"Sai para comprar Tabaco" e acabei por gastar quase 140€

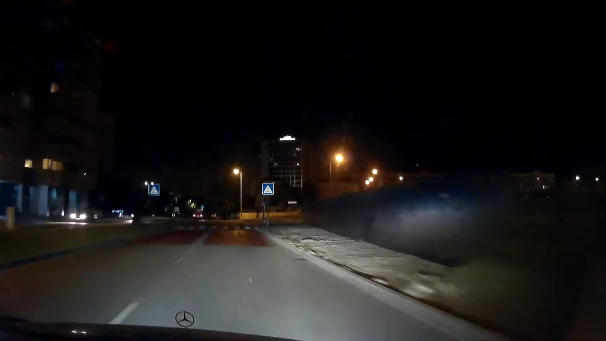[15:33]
E como podem ver, estava a dar sinais ali àquela rapariga, porque isto não se deve fazer.
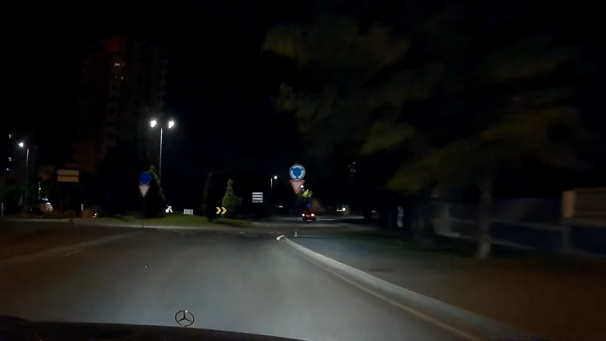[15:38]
Se encosta à saída, deve sair, se encosta à faixa do lado direito, à faixa mais à direita, deve sair logo imediatamente na primeira saída,
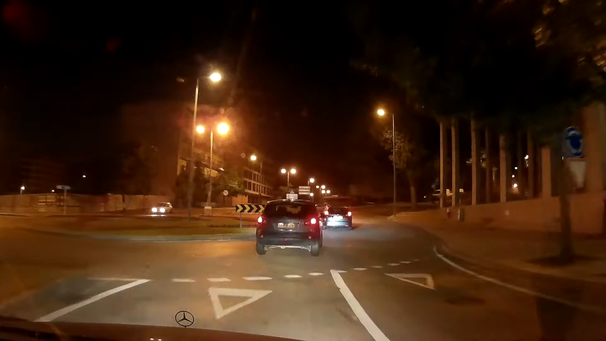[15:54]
não pode continuar, porque se eu imaginem que eu fazia,
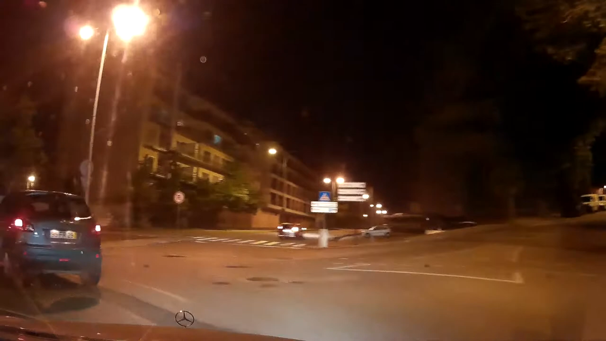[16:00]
passava, julgar que ela ia virar à direita e ela continuava, ela batia-me e a culpa era dela, não porque eu me atravessei à frente dela, mas porque ela não saiu e continuou, não saiu na saída onde devia sair, que era logo a primeira, e continuou.